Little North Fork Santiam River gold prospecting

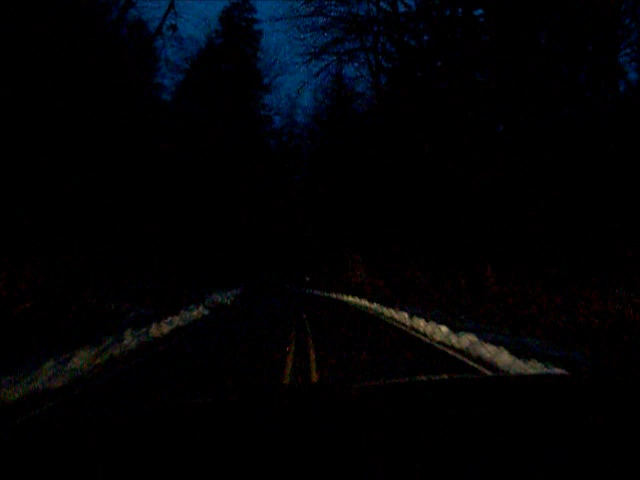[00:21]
North Fork Road, had a snow storm last Thursday Okay, and there's still a little bit left up here. See what it's like up at the plane. Probably about 10 more miles to go.